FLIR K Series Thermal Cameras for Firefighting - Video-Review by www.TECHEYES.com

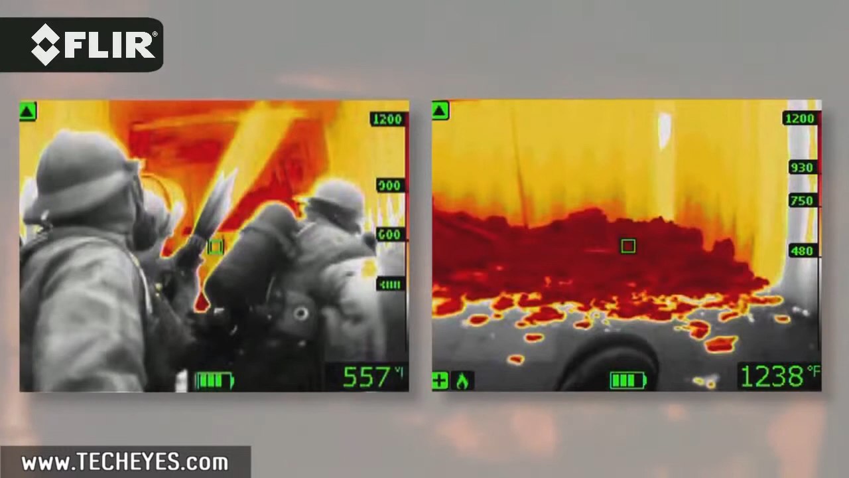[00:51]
to see more clearly under the most challenging smoke-filled conditions.
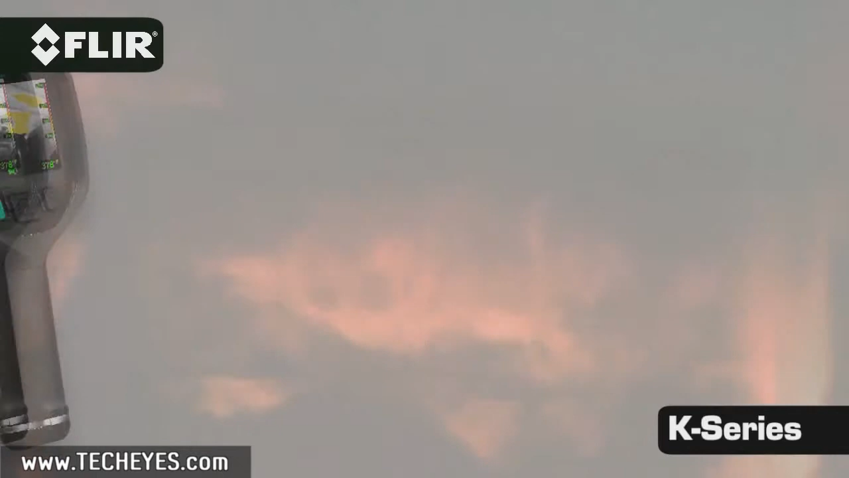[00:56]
K-Series cameras start under 4K and are available in two models.
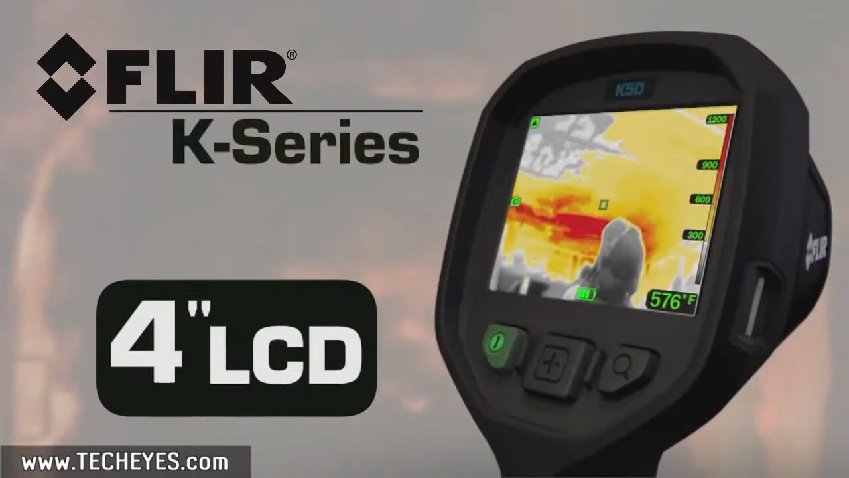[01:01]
On screen: spot 576°F
Both feature a large bright LCD that shows off FLIR's clarity.
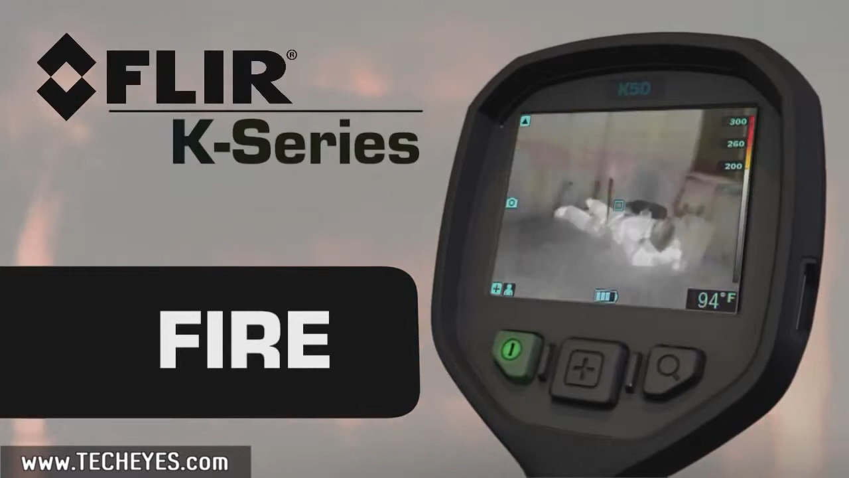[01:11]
On screen: spot 94°F
The center, oversized button makes it easy to switch between them.
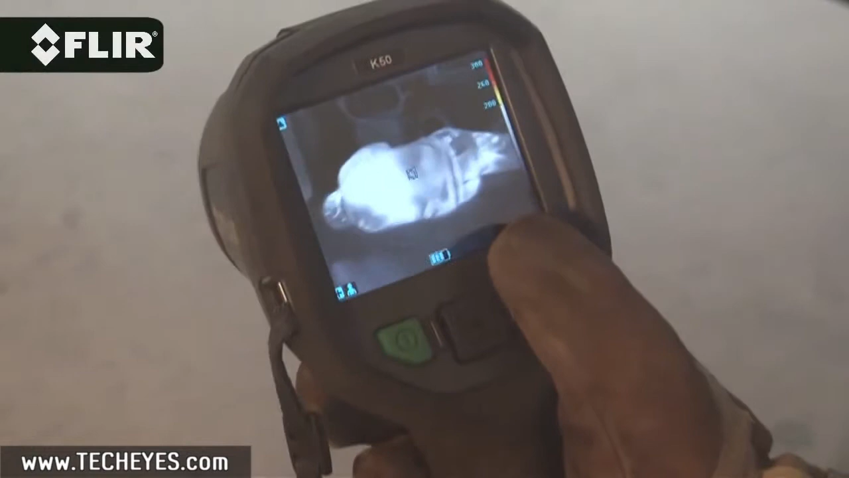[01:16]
And the zoom button lets you punch in fast for a closer look from a safer distance. K-Series cameras can also store up to 200 thermal images.